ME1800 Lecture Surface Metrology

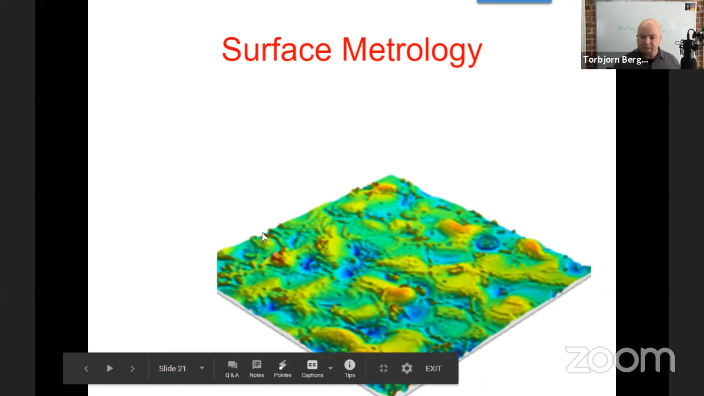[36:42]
or it could be the surface on the edge of a um the edge of a conductor on a microchip those would they could all look like this in this picture because we don't have any scale on our surface but we'll call it topography instead of texture uh would talk about roughness waviness and lay and uh and then certainly services at some scale tend to be chaotic all right so let's talk about the difference between roughness waviness and lay